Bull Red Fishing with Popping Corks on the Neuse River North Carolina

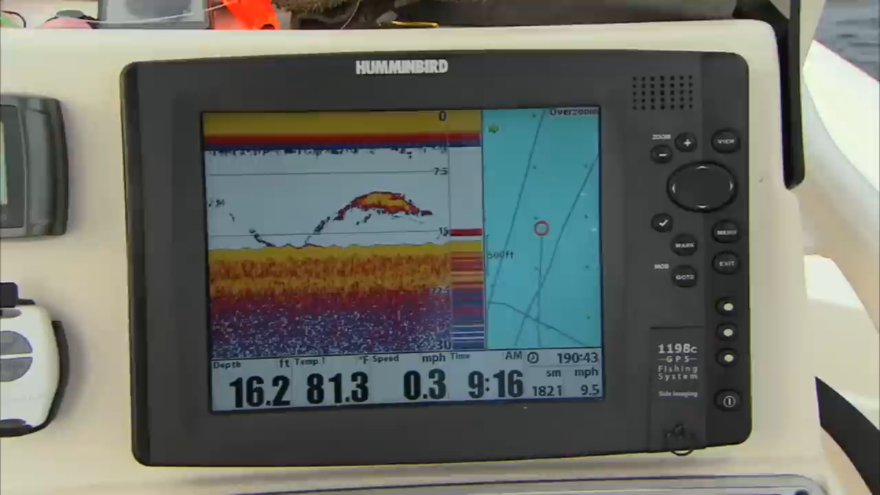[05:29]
On screen: depth 16.2 ft, water 81.3°F
It's showing a bunch of bait down there. That's good. The hummingbird be lit up.